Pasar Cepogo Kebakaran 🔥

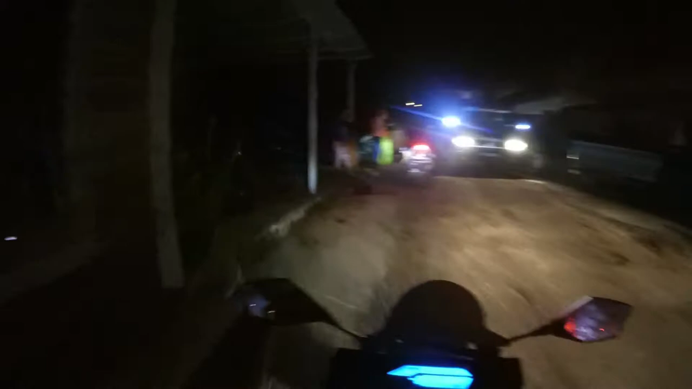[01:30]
Banyak banget. Ini harus dilihat dulu. Harus lihat dulu, men. Sebelah mana yang kebakaran?
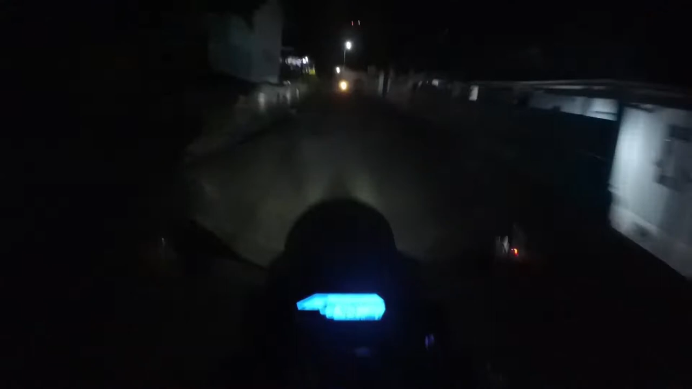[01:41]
Ini jam 7.49 ya. Berarti kebakarannya udah dari tadi soalnya. Gue masih dari tempat kerjaan. Gede banget sih itu kok. Gede banget. Kalau itu mah gede banget.
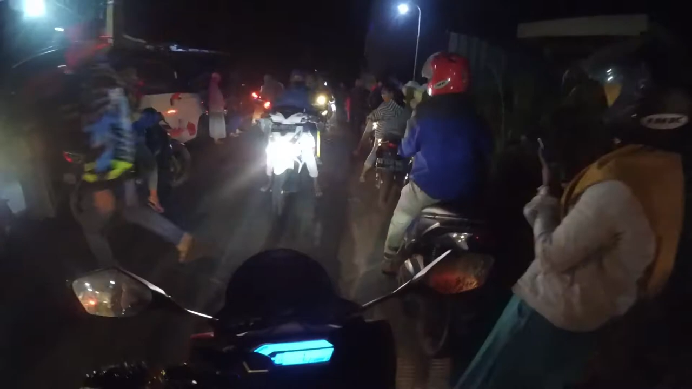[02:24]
Rame banget kayak pasar malam, lebih ngelebihi pasar malam ini mah.